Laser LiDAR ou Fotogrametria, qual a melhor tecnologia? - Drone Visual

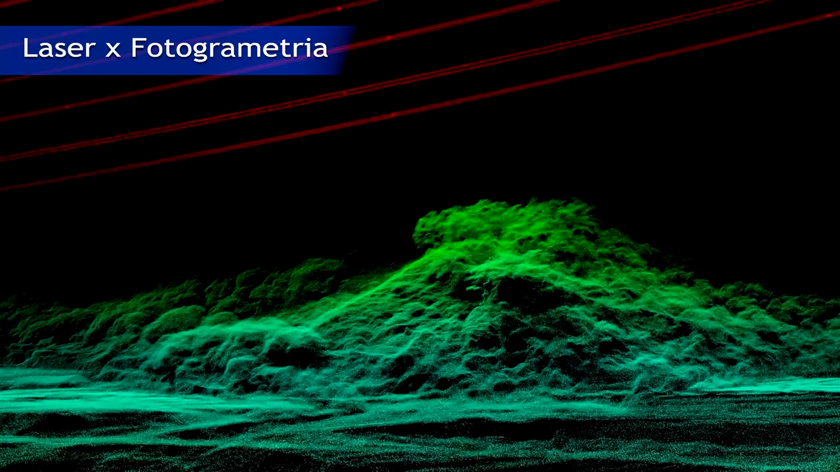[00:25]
Isso ocorre porque ela pode operar melhor, apesar dos desafios ambientais como pouca luz ou muita vegetação, sendo ideal para cenários como esse em que a precisão deve ser elevada.
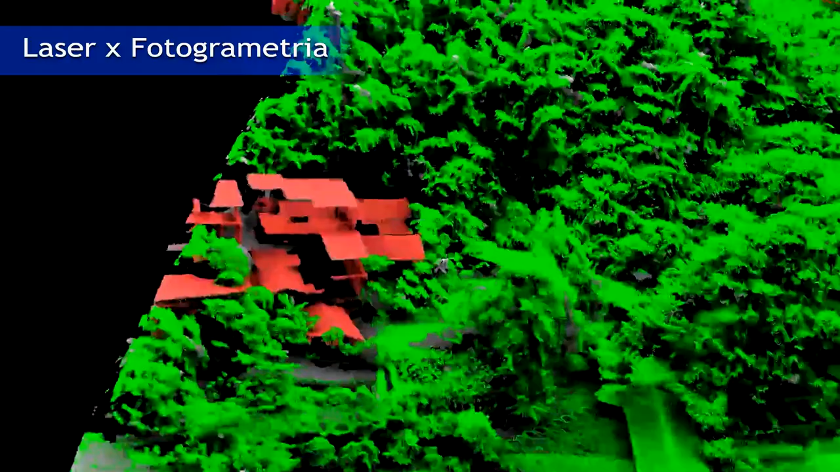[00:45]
Mas isso não quer dizer que a fotogrametria seja imprecisa,
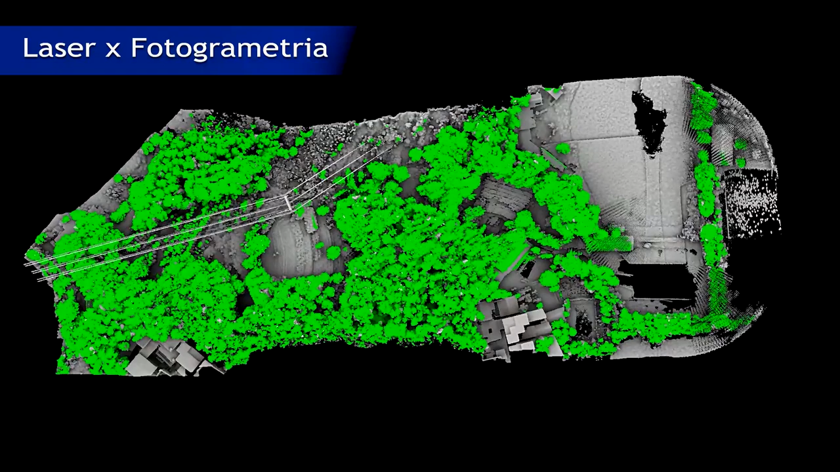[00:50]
afinal, se o terreno for relativamente simples e livre de vegetação densa,
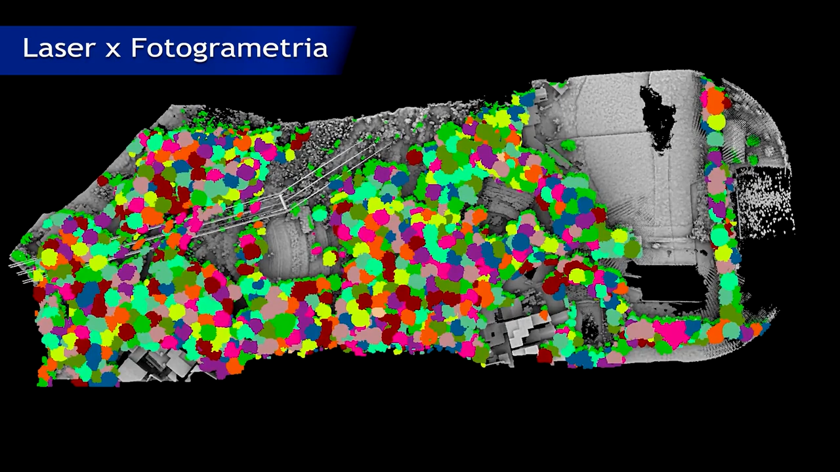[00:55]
será possível construir mapas e modelos altamente detalhados,
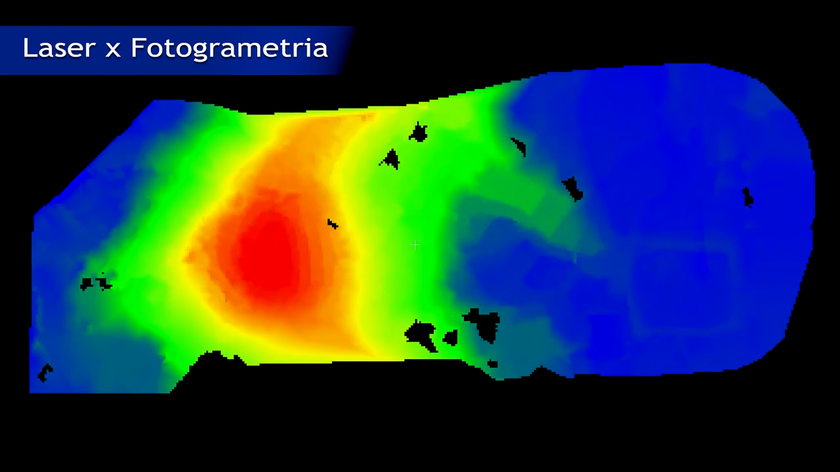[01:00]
especialmente se estiver utilizando um módulo de posicionamento RTK, para elevar a precisão absoluta.
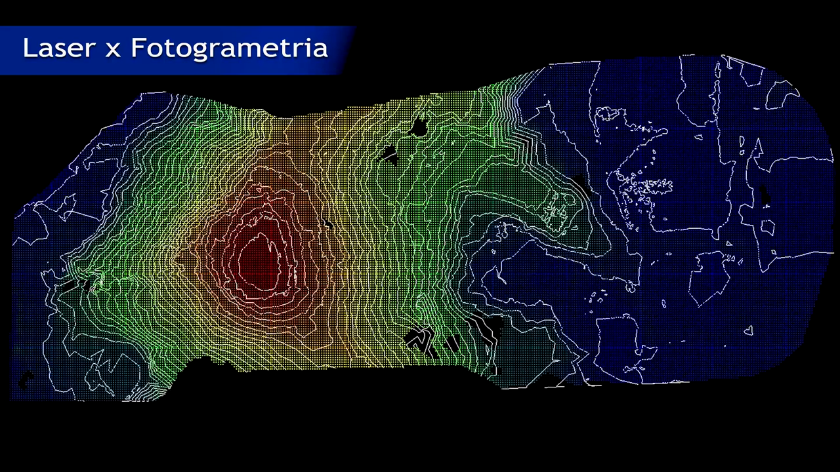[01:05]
É claro que o LiDAR e a fotogrametria são tecnologias com métodos diferentes para a coleta dos dados.
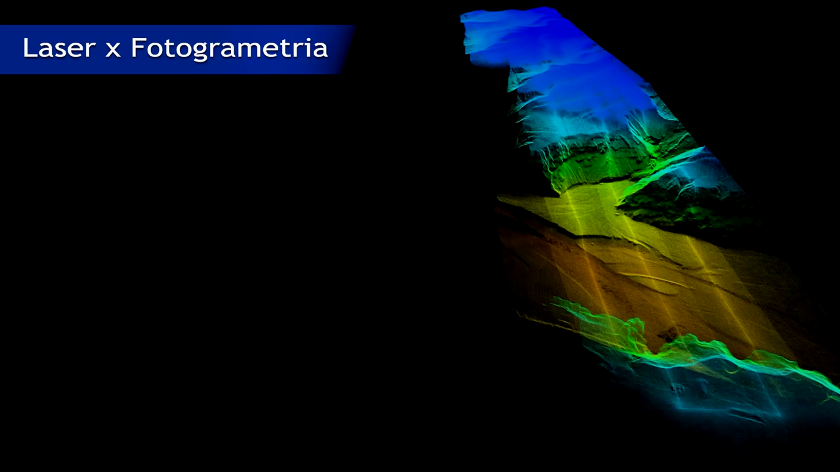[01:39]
Falando em processamento, a tecnologia LiDAR não possui tantos softwares para manipulação dos dados,